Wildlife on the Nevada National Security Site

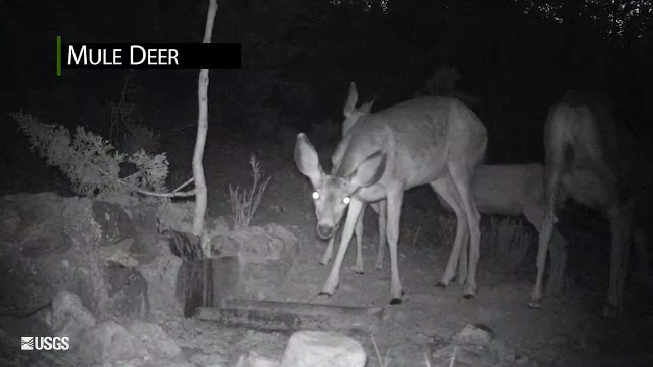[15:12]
Mule deer are the most common prey of cougars on the Nevada National Security Site.